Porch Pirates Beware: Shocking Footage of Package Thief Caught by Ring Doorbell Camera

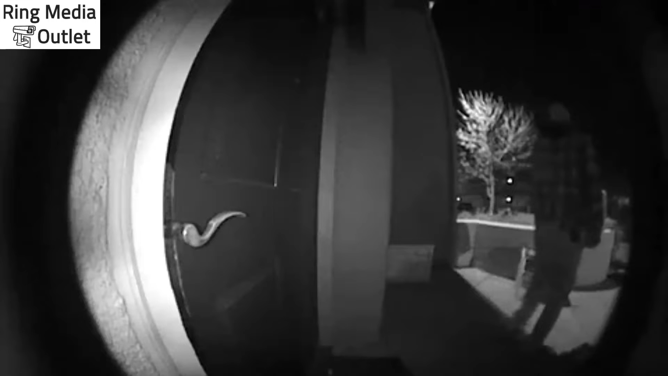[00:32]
think. No, the guy's trying to get the rock.
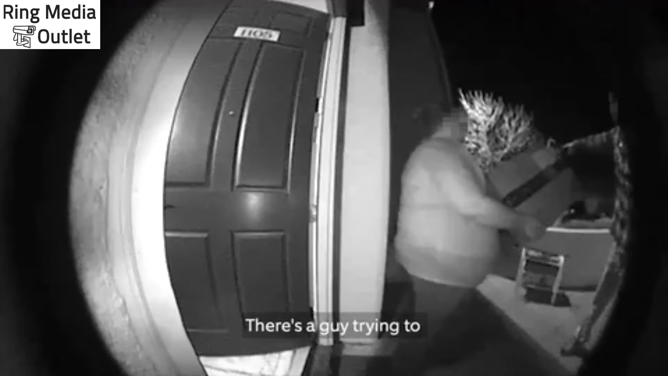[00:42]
Oh, down there? No, it's a white guy. Oh, okay.